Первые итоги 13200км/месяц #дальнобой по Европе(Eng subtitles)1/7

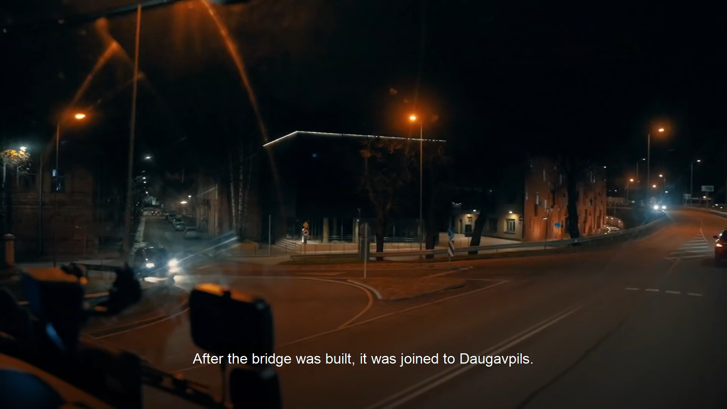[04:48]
Вот Саулу школу, кстати, проезжаем. Художественная школа, кстати, очень сильная школа такая.
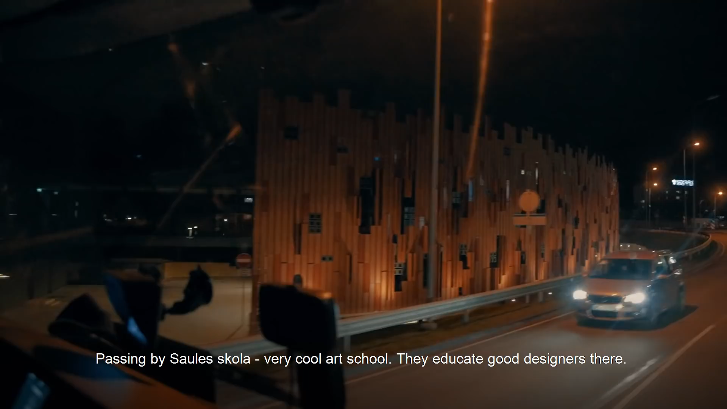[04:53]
Тут очень матерые дизайнеры.
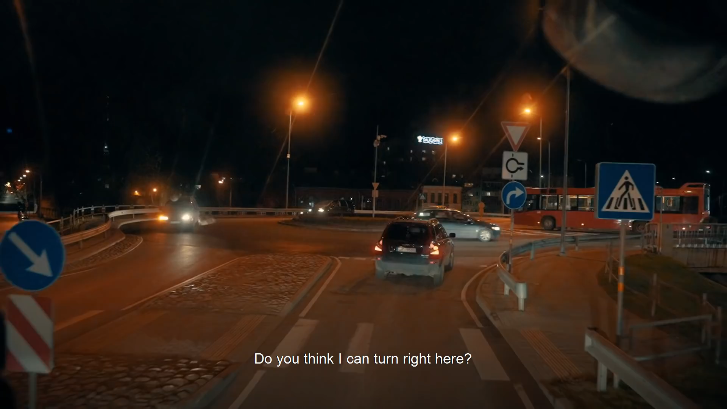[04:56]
Вот меня сейчас вопрос интересует. Заверну я здесь направо? Сейчас расширили кольцо. Специально под мой приезд?
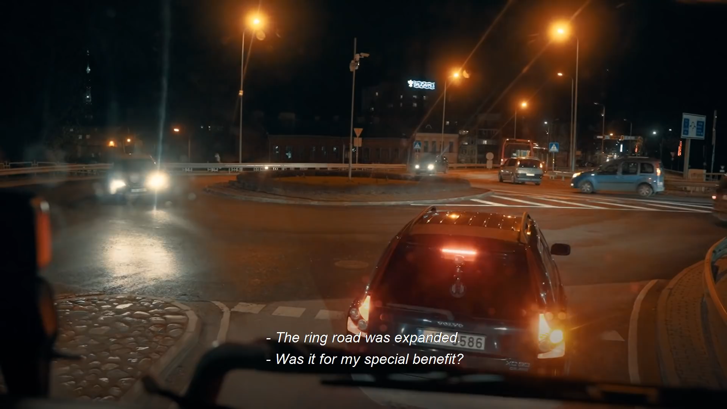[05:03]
А я уже думал, типа, круг по кольцу делать. А тут, смотри, кольцо расширили, знали, что я поеду.
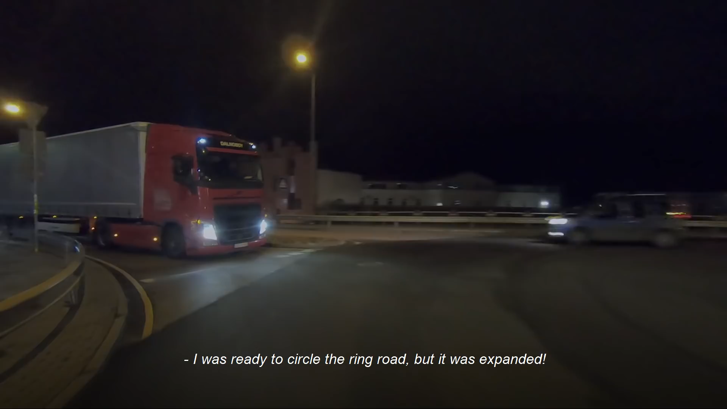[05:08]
Наверное, специально под меня это все замутили.
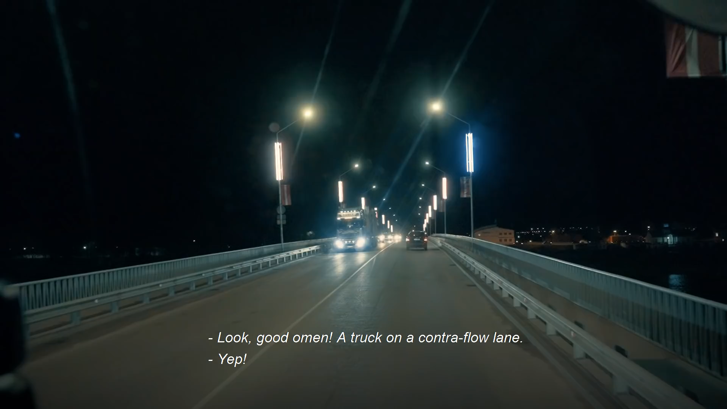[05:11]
Смотри, хорошая примета. Да. Грузовик навстречу идет.